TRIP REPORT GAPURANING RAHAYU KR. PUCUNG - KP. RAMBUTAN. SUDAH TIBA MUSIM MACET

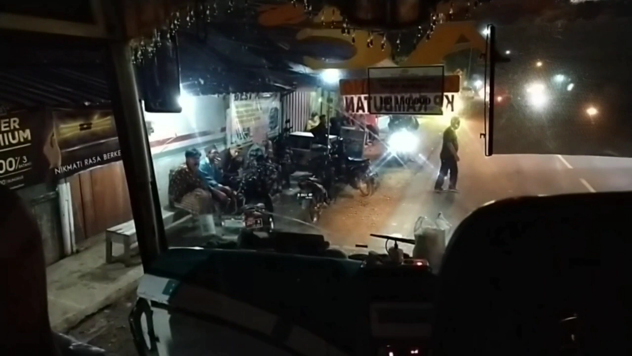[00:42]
Dan luar biasanya untuk keberangkatan kali ini Sampai full seat 42 bangku terisi semua ya Itu belum lagi paket-paket yang dititipkan di sepanjang perjalanan
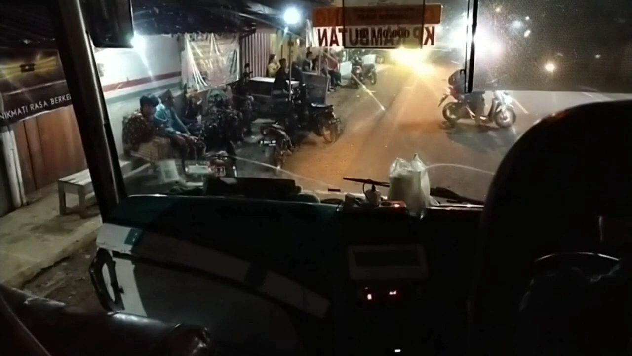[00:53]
Edy atau Mas Edy Mas Edy ini adalah dulu driver dari Sinar Jaya
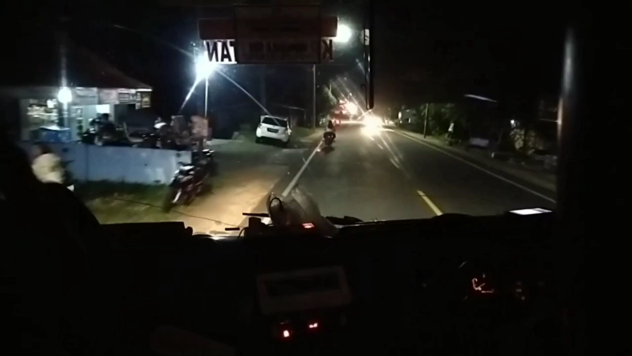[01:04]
Sudah cukup lama berkiprah di Sinar Jaya Jadi beliau sudah sangat hafal dengan karakter dari Hino
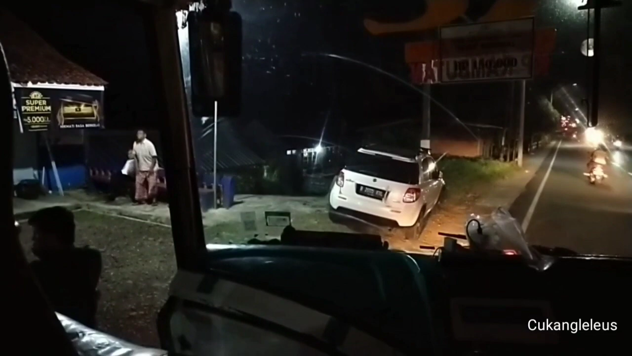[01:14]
Nah ini kami sampai di Cukang Leles Kita
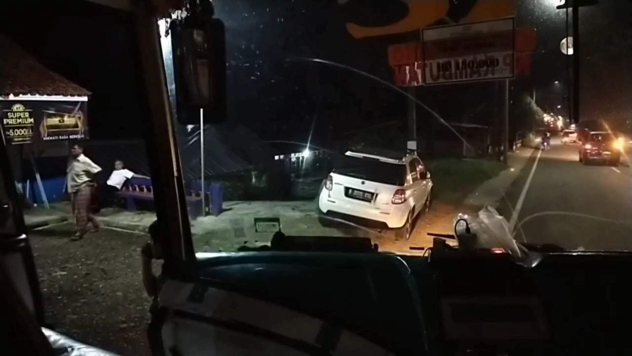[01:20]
sambil menunggu penumpang dan ternyata tidak ada penumpang yang naik di
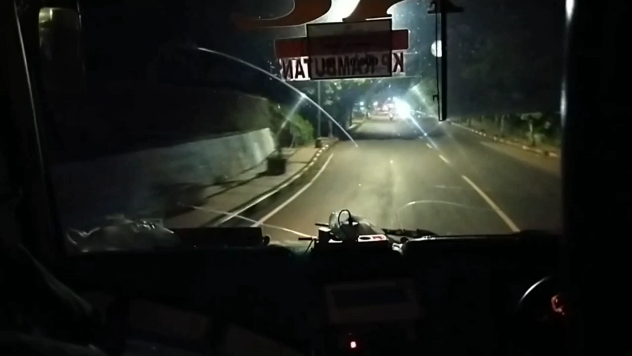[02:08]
Kami melanjutkan perjalanan menuju ke Banjar Patroman
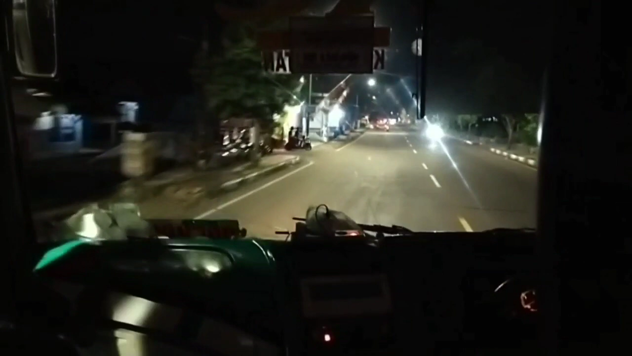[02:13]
Perjalanan ini terasa nyaman dipegang oleh Mas Edy Tidak kencang tapi juga tidak terlalu lambat
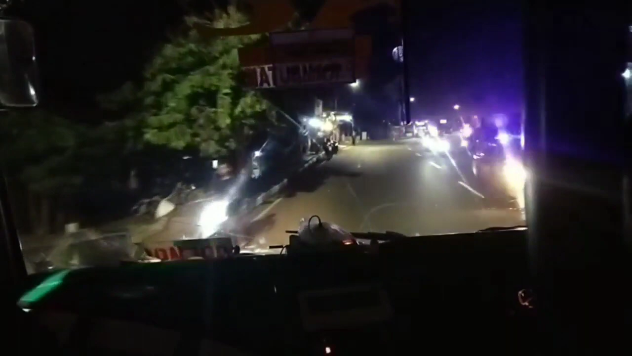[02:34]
Nah bodi lawas Travego ini juga cukup kokoh
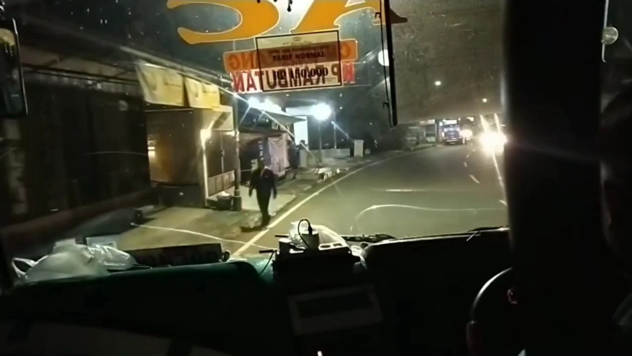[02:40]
Kecuali untuk kaki-kakinya ya seperti biasa Sebagai spring suspension Pasti ada ngik-ngiknya Sesampai di Cikadu ini ada satu orang lagi naik Ini namanya Pak Antis
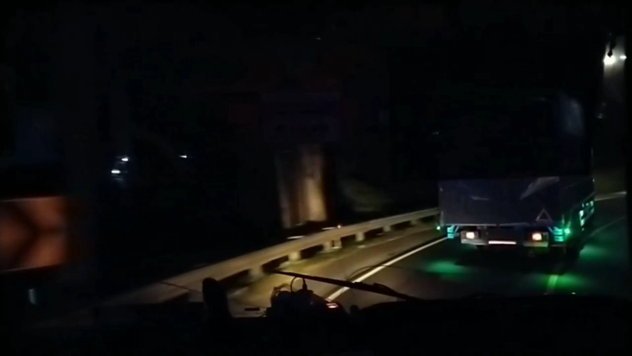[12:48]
Gentong Ya Dan Ini Kita Naik Terus Sampai Nanti Ketemu Di
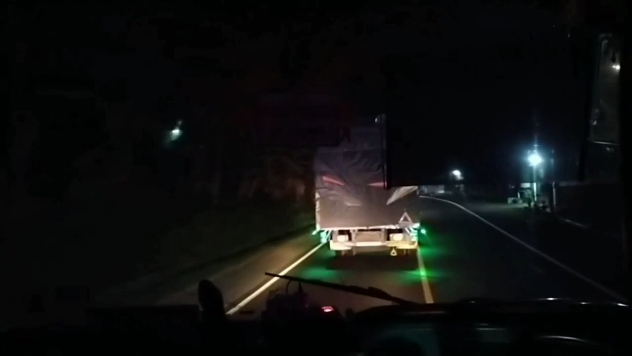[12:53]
Kadipaten Atau Sudah Lewat Ini Saya Tidak Begitu Memperhatikan Teman Teman Yang Pasti Ini Perjalanannya Tidak Begitu Cepat Ya Ini Kita Nyalip Pelan Pelan Saja Disini Ternyata Ada Dua Truk Besar Yang Harus Disalip Nah Menyalip Semacam Ini Yang Kita Kawatirkan Adalah Di Depan Ada Motor Yang Tidak Menggunakan Lampu Penerangan
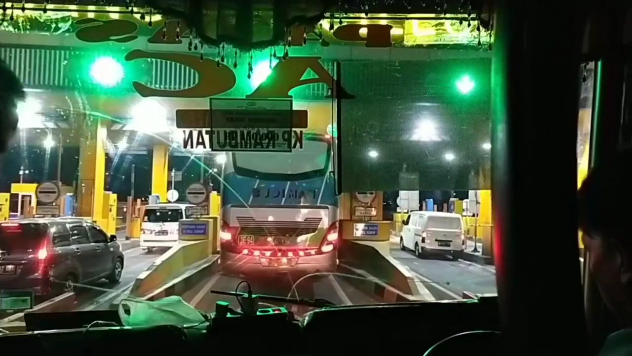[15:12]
Kita Akan Segera Memasuki Pintu Tol Cileny Dengan Masuknya Kita Ke Gerbang Tol Cileny Ini Adalah Tanda Bahwa Video Ini Akan Segera Berakhir Karena Perjalanan Kita Ini Akan Melakukan Istirahat Hibernasi Di Bis
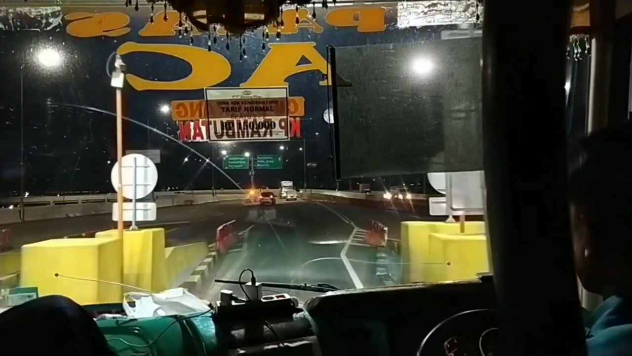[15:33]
Selama Perjalanan Di Tol Namun Nanti Akan Sedikit Kami Berikan Gambaran Bagaimana Kondisi Tol Saat Ini
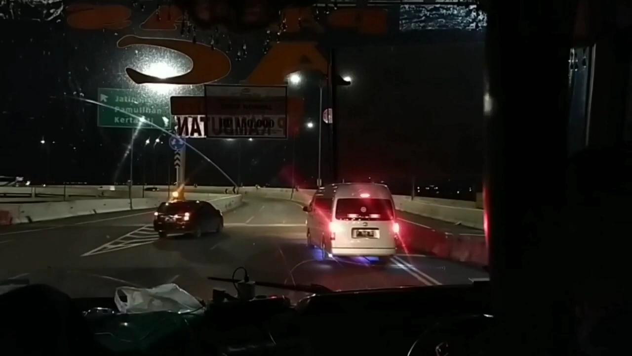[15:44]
Keluar Dari Pintu Tol Memasuki Jalur Ini Sudah Kita Sudah Ketemu Perlambatan Di Kerawang Timur Teman Teman Sudah Sangat Umum Katanya Disini Macet Karena Di Sebelah Kiri Ada Pemasangan Balok Jembatan